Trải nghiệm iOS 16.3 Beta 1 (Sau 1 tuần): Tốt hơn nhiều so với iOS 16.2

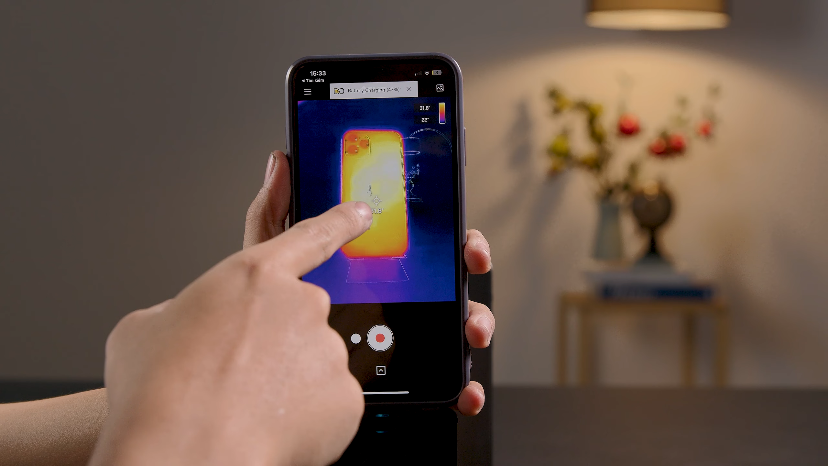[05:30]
táo này khoảng tầm từ 31 nè Sau tới là khoảng 32 độ C Đó là những phần nóng nhất Rồi còn ở các cạnh viền xung quanh thì nó không chỉ loay quanh đâu đó khoảng 30